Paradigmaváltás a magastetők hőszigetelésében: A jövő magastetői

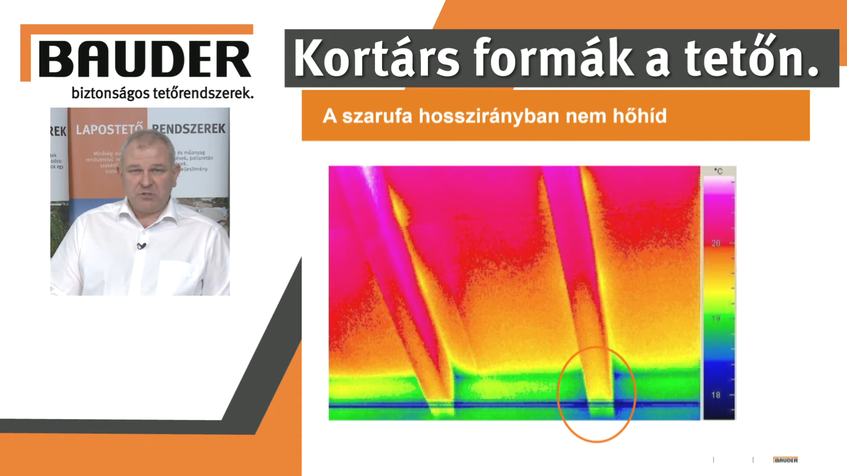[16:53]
A probléma sokkal inkább az, hogy a párazáró rétegnek és a légzáró rétegeknek a csatlakoztatása nem vagy hibásan történik meg a szarufáknál. Ezt láthatjuk a felvételen is, a sötét kék szín az már nem jelent nekünk túl jót a hőkamerás felvételnél.
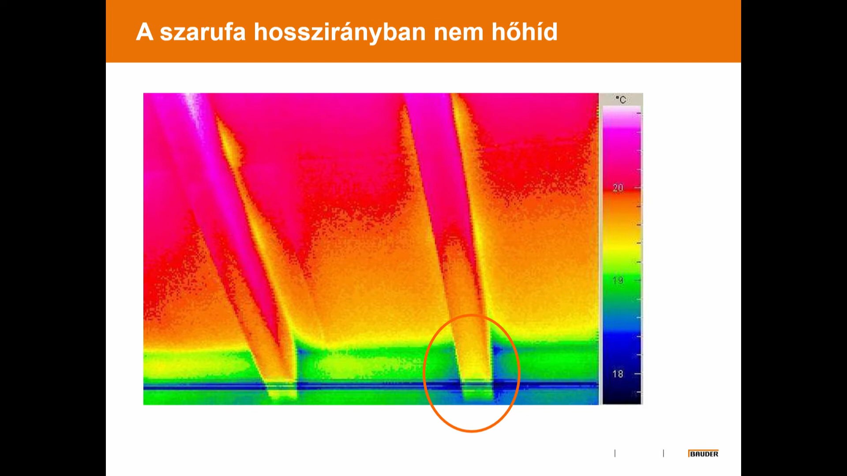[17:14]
Hogyan tudjuk ezt kiküszöbölni, hogy legyen nekünk a talpszelemen, illetve a koszerú csatlakozásánál egy megfelelő légzáró csatlakozás? Több megoldás létezik, én hadd mutassak be most egyet. Ez a megoldás, ez a német szabvány szerint készült.